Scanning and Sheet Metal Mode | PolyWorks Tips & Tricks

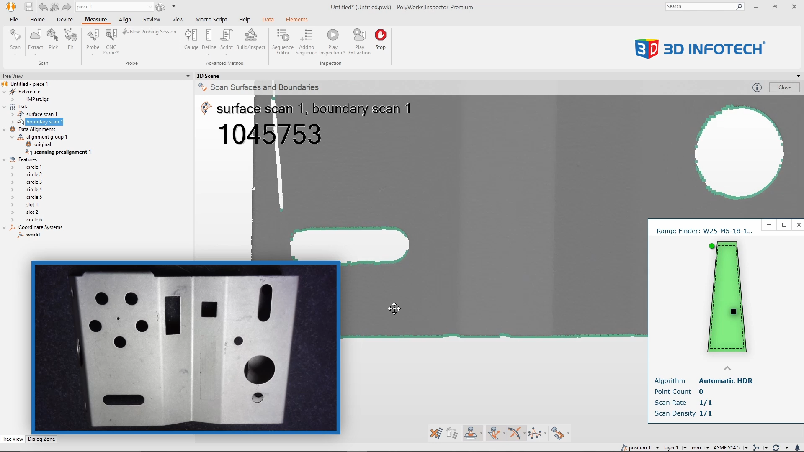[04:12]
but I also have special data points representing the boundary of all the holes. Let me go ahead and continue scanning.